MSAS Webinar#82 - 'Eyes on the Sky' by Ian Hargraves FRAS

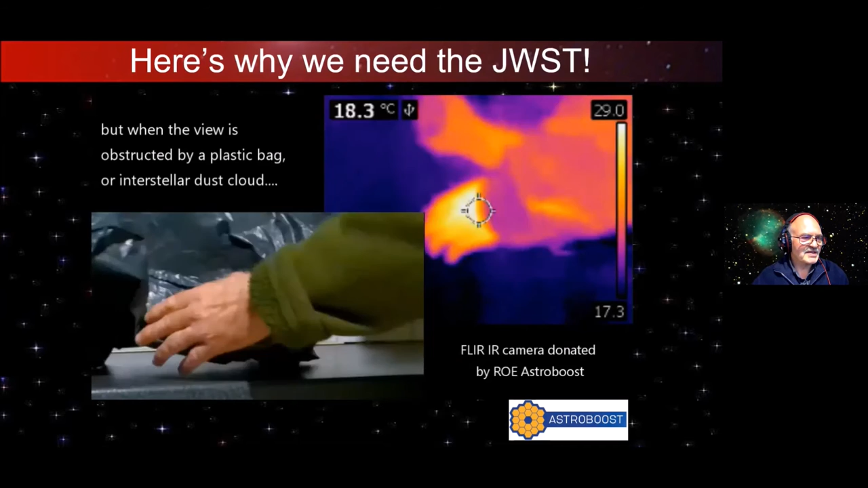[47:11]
On screen: spot 18.3°C
But when you put it into a black plastic bag, then that's why infrared is so good, because so much of our galaxy is filled with clouds of interstellar
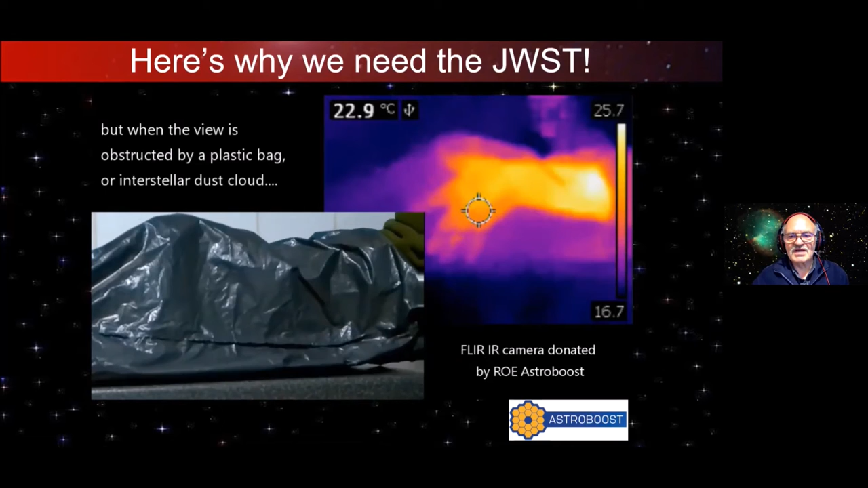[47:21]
On screen: spot 22.9°C
dust and gas that are opaque to visible light and obscure our view of what's behind the clouds.
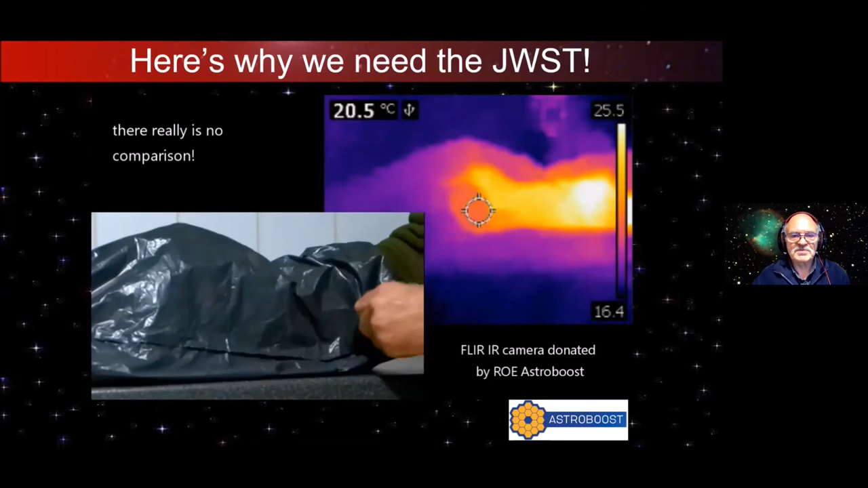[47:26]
On screen: spot 20.5°C
Whereas with infrared, we'll be able to see through them.